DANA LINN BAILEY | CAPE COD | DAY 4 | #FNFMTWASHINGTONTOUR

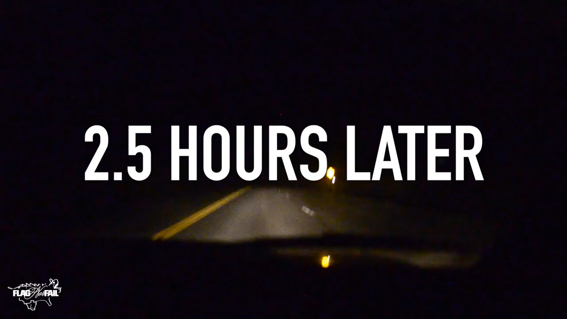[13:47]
No idea where we're at. Lost somewhere on the mountain.
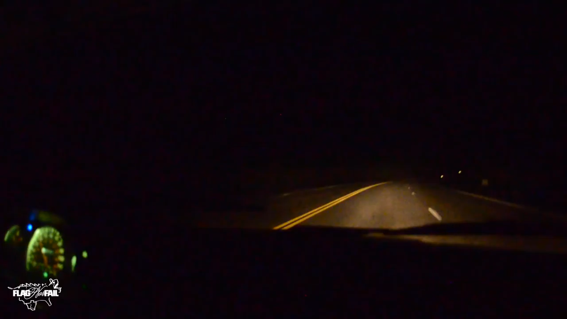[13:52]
Can't see nothing. Everything's closed. Hell yeah. We're definitely driving up a mountain. Something. Yeah.